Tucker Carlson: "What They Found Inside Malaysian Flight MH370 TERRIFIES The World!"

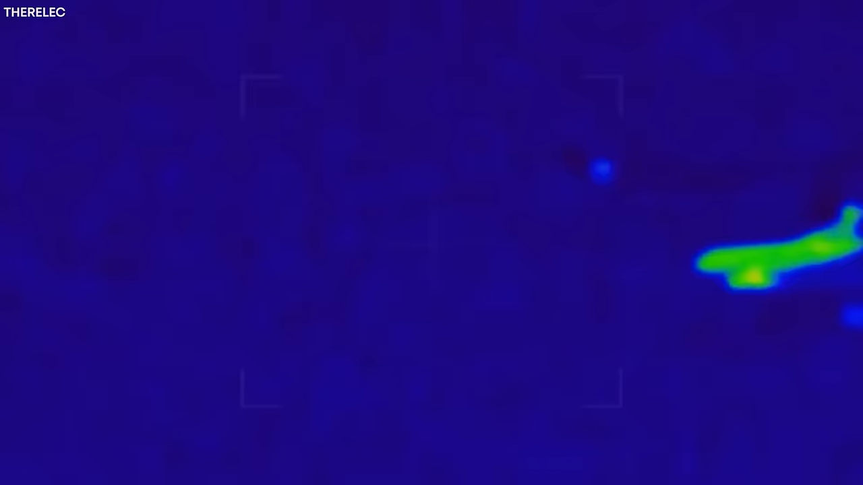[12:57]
which he believed to be the ill-fated Malaysia Airlines flight.